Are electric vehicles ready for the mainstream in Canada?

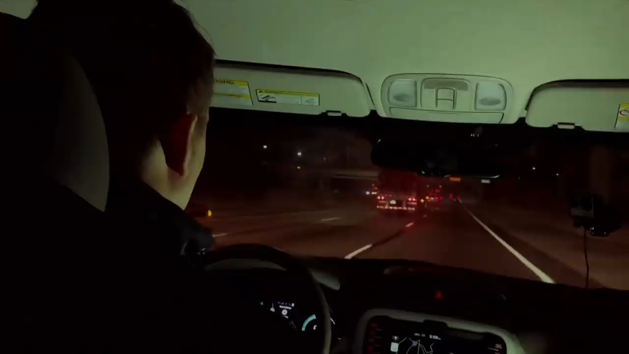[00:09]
How'd we end up driving with no heat, at night, outside Detroit,